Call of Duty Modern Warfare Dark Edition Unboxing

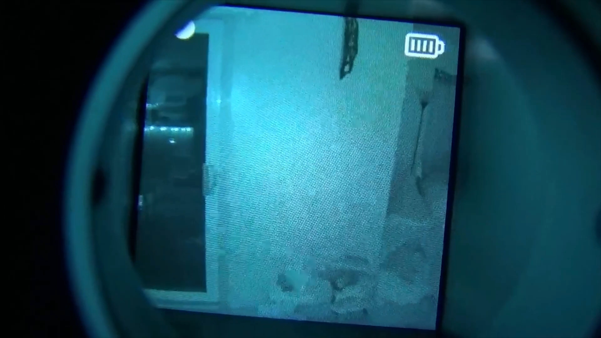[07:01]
from night vision to to like the white mode which is like like let's look at the tv oh i didn't click on but
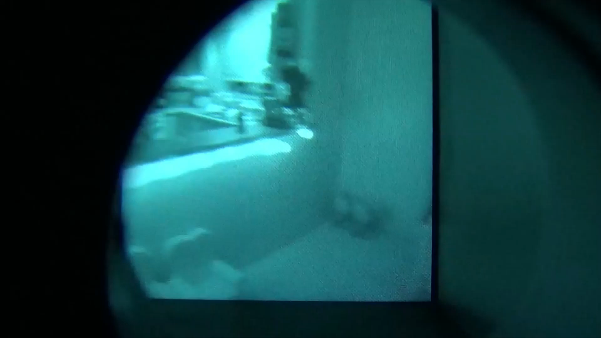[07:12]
that's how it looks at in the dark and this is complete darkness here in this there's little lights there but other than that that is how it looks guys there's my living room my
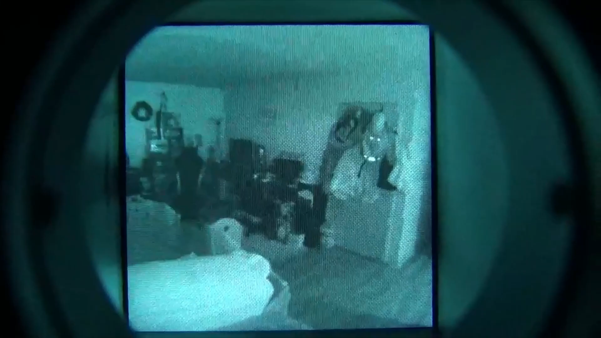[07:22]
gaming setup on the corner there tv's on but that's pretty cool let's take a look at the kitty here nollie
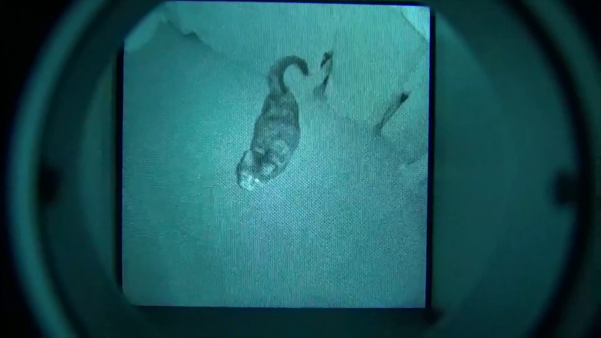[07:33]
yeah guys but that's pretty cool man and we'll switch it here to
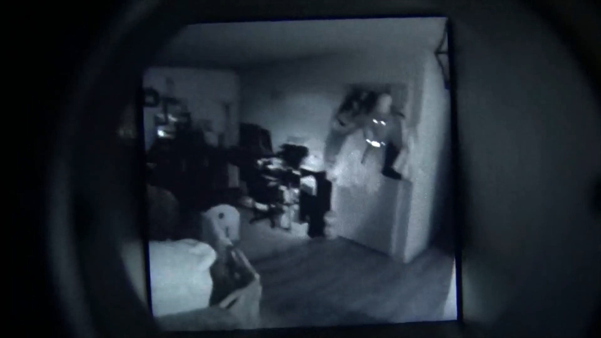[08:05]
so you have the night vision mode and you have this mode which you look around and it kind of beams a light and i'll show you how it looks from the front